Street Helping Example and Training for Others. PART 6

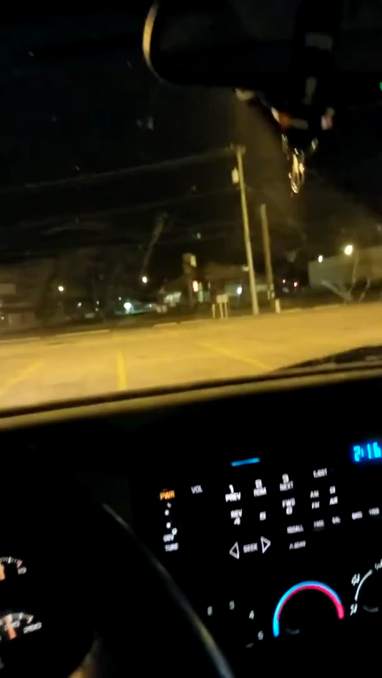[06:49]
nobody's here In this parking lot I've locked to that Depot there It's not a police I've got a stop sign up here I
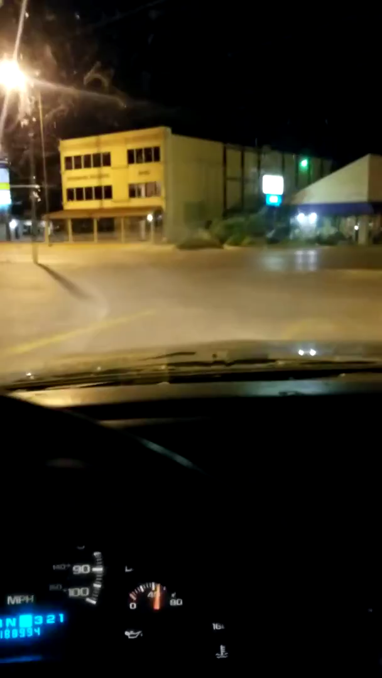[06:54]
know it's hard Because I'm moving so fast There's a left lane turn So I'm going to make sure On the right-linked Because there's actually A split arrow In this weird section right here Now I'm going to see it From there Okay Take my time Logging the phone That is not a police Coming down the road Okay There we go All right I'm looking here And there's this Like here There's the left Oh shoot Is it No I'm looking It's completely clear This is nice
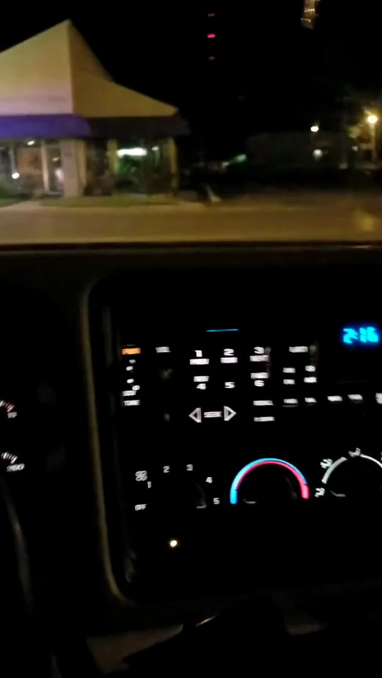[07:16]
Now what happened Turn left onto West Main Street All right I don't know why It said that Continue on West Main Street For half a mile Half a mile So now I'm going to look Look at my spot I have a dominer 94 So if it hits 95 soon That means it's just a little bit A little bit
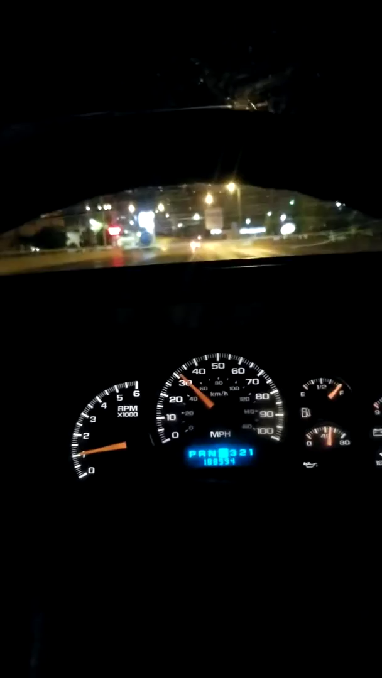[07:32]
further down the road You can actually count blocks It's five blocks for half a mile Ten for a full mile This is
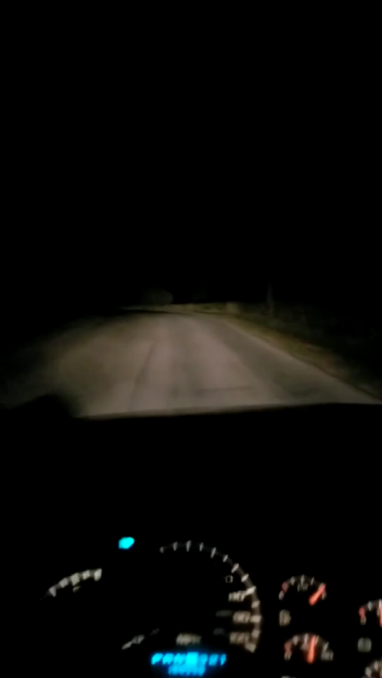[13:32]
and stuff I'm going to get up on the hill I can see things A little bit clearer And oh wait There's a pull off spot I'm going to pull off It's dangerous Is there a light Okay this is a nice spot Because I can see Street above